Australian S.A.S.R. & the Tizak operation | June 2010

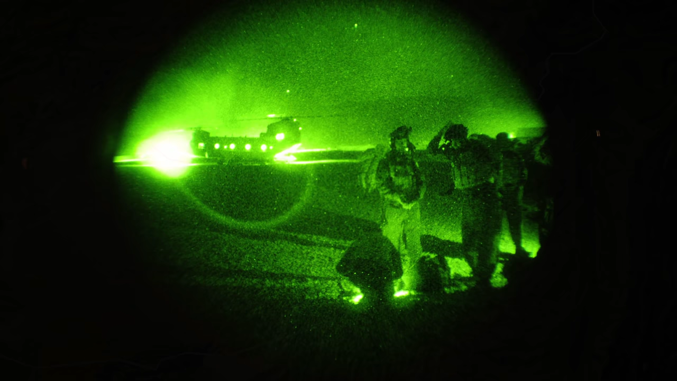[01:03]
Beginning on the morning of the 10th of June 2010, the operation started with approximately 100 Australian commandos from A Company
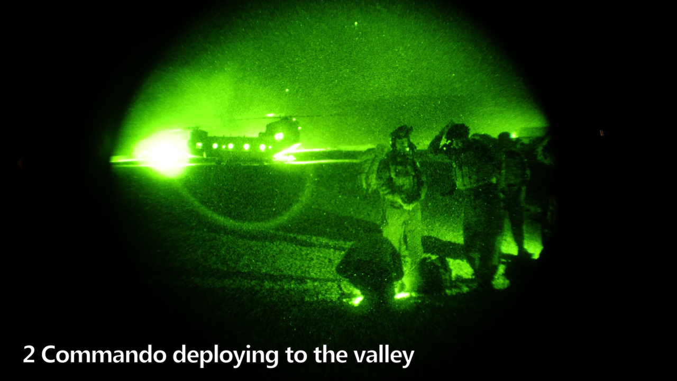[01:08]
to Commando Regiment being inserted by several CH-47 Chinook helicopters onto a landing zone in the valley.
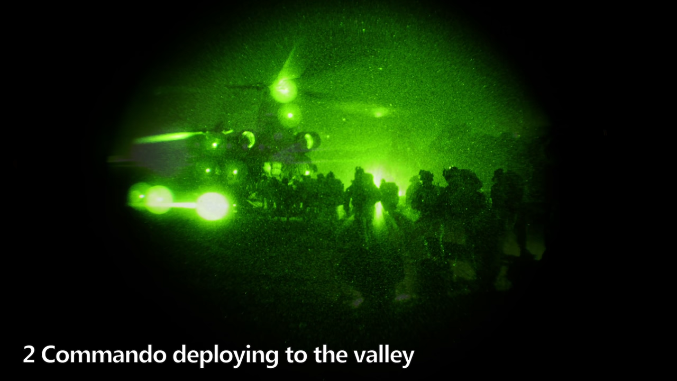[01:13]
Moving off the LZ, A Company established themselves in the village of Shinatu, where over the course of the day, the commandos,